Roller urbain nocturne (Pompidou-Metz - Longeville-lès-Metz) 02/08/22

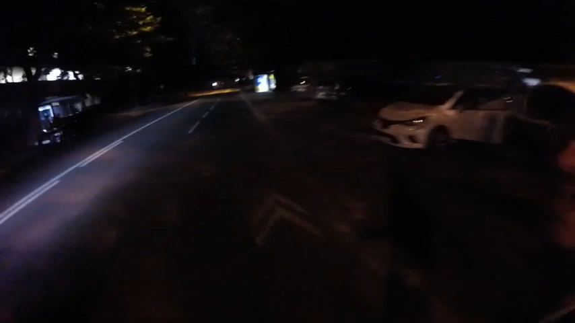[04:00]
Au niveau lumière, c'est pas top, ça. Ouais !
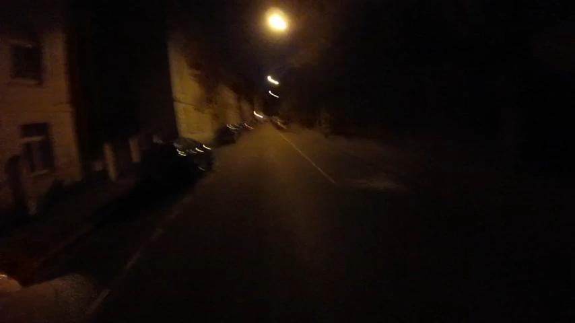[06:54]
On va pousser en subjectif. Ah ! Allez, ça monte. Ça monte. Ça monte. Allez, ça monte. Et les applaudissements ! Wouh ! Voilà.